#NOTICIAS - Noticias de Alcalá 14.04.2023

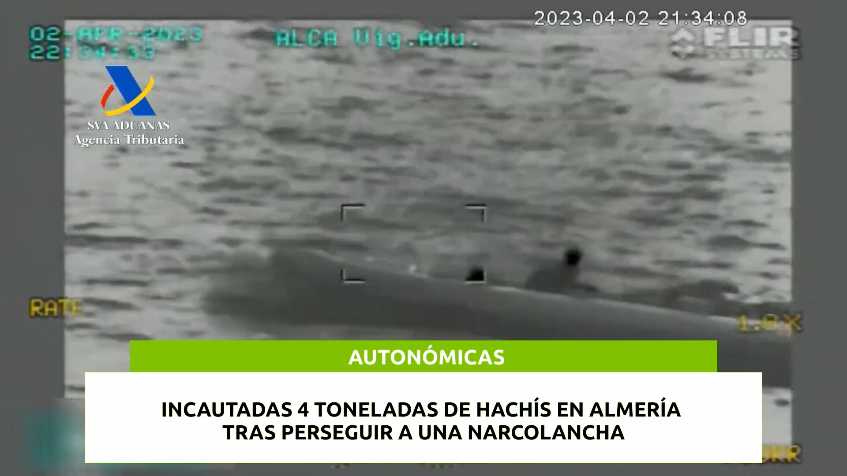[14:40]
a una narcolancha en el mar de Alborán frente a las costas de Adra, Almería, y han detenido a cuatro personas.